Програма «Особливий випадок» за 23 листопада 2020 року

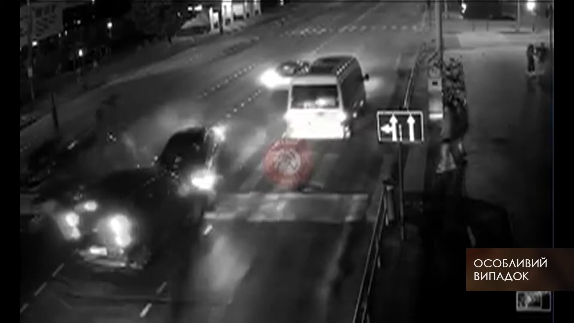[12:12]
Її намагаються відтягти перехожі. І в цей час у них влітає БМВ. Один з постраждалих потрапив в реанімацію двоє з травмами – нейрохірургію.